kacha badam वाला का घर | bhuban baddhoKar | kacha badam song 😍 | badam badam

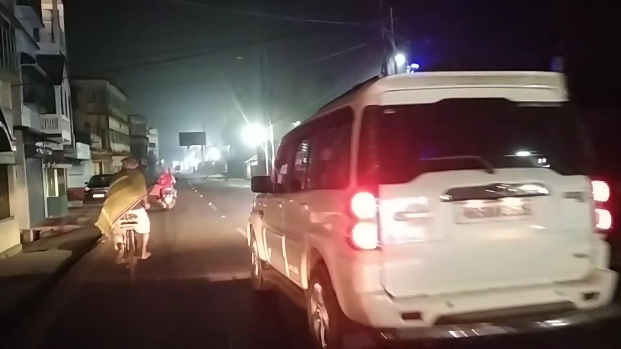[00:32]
सो हे गाइस, मैं आ चुका हूँ पाकुड़, और आप देख सकते हैं पाकुड़।